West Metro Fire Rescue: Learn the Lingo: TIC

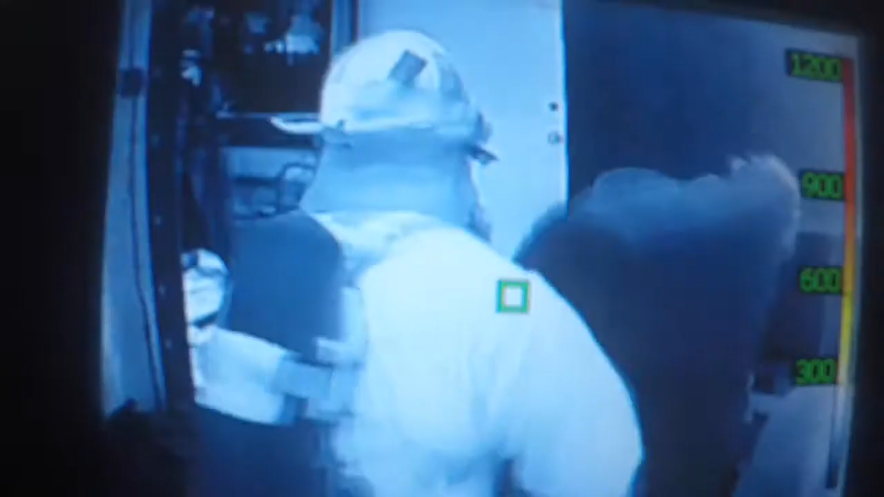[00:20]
Its main purpose is to see differences in temperature in a low or limited visibility environment.
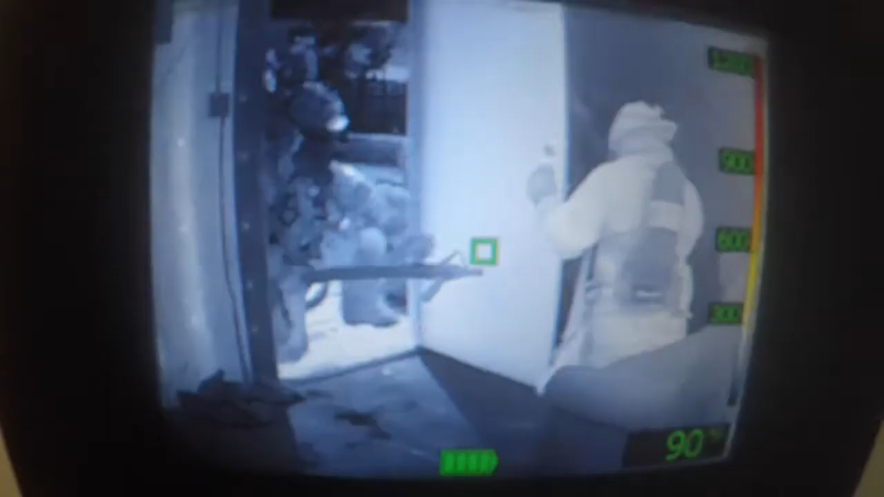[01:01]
And our primary purpose of bringing a TIC is to help us search for victims inside of a fire.
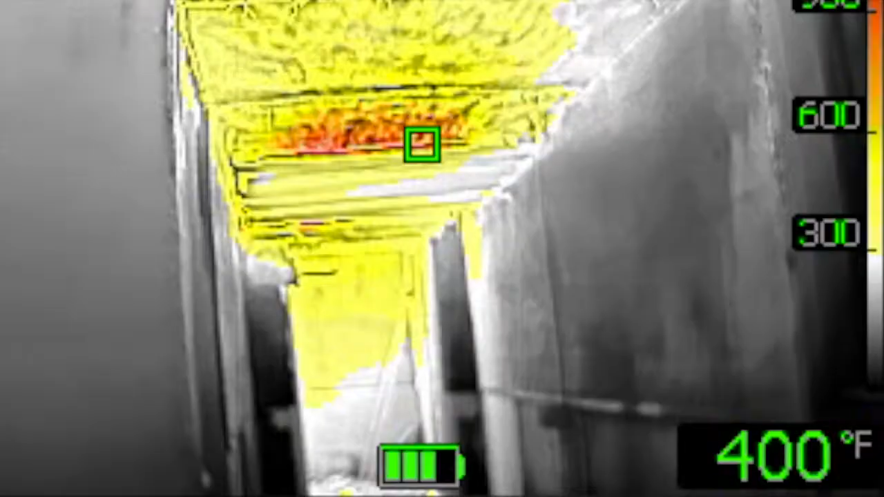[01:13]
On screen: spot 400°F
And we can see people, we can see heat,
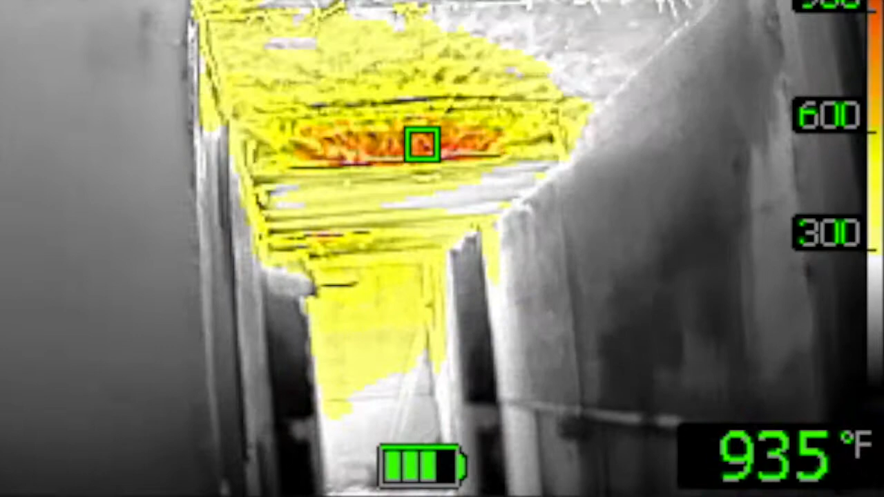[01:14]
On screen: spot 935°F
fire, sometimes we can even see hot smoke. Things that we can't see with our naked eye, especially in a dark, smoky environment. The reason this is important is because time is of the essence.